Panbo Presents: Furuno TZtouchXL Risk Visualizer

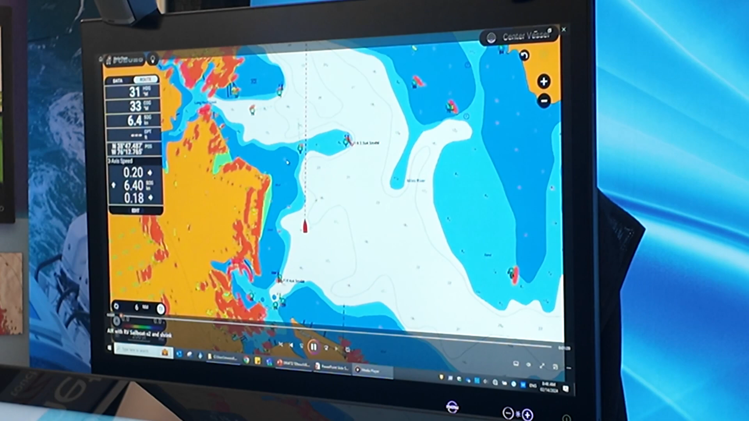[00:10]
So here you can see we've got target 54 starting to enter the channel. He's not a problem, now he's a problem. You can see the risk visualizer capsule start to come in.
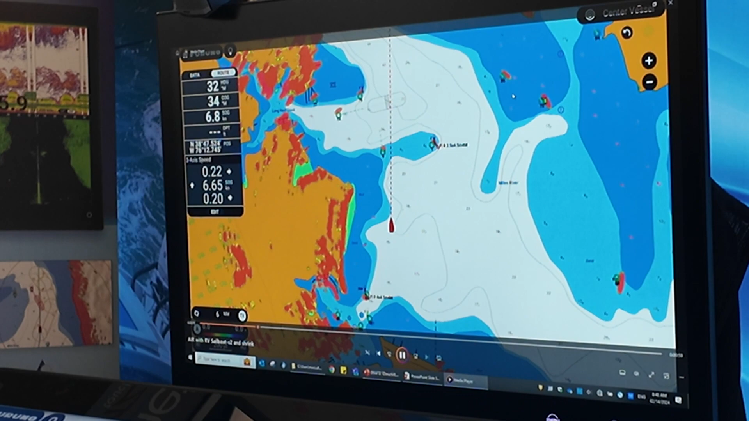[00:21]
And we will, as he progresses, pretty soon you're going to see an alert up at the top that the AI avoidance route needs to start calculating that route. It hasn't found yet because maybe he's moving slow or I'm not moving at all. But over time what you're going to see is the avoidance route will start calculating and it's not going to send us where we can't go. This is shallow over here, so it's not going to provide me with a solution to my port side. But boom, there's my avoidance route that is going to steer me around him.
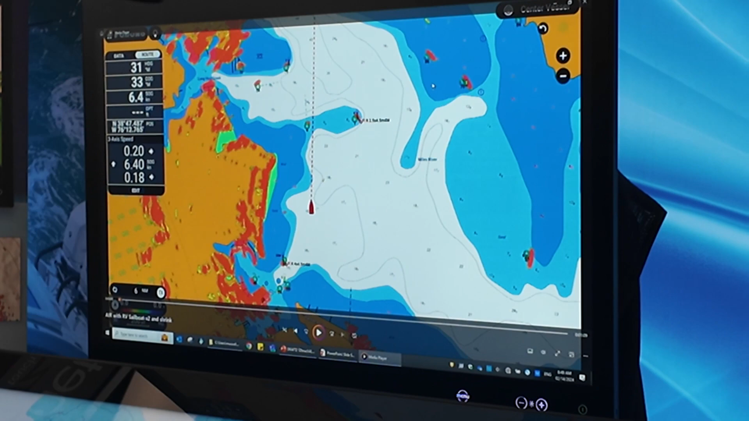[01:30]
There's ARPA, there's TT, there's CPA, TCPA. There's a lot of math that you used to have to do in your head.
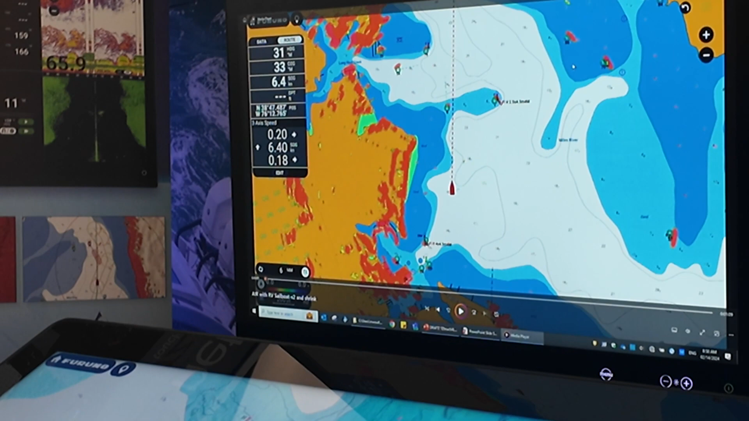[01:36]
We made it easy initially with our ARPA and very simple target symbology.